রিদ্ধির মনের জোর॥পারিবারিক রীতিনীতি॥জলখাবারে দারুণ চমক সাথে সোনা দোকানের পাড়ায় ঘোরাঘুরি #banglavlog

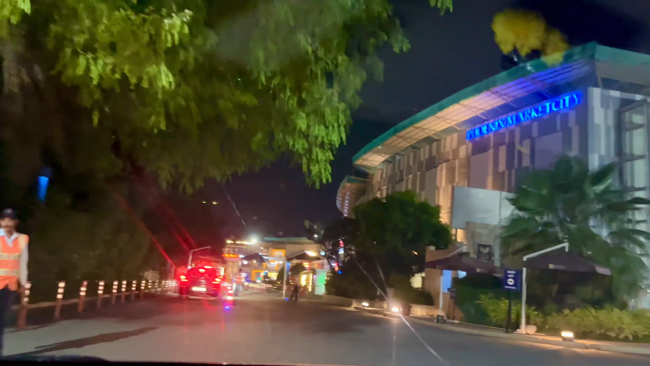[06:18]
সন্ধ্যেবেলায় অফিসের শেষে যখন ফিনিক্স মল গিয়েছিলাম, রাস্তাঘাটগুলো বেশ ফাঁকা ফাঁকাই ছিল, উইকডেজ ছিল তো, তাই মলে গিয়ে প্রথমে মাকে নিয়ে গেছিলাম সোনার দোকানে।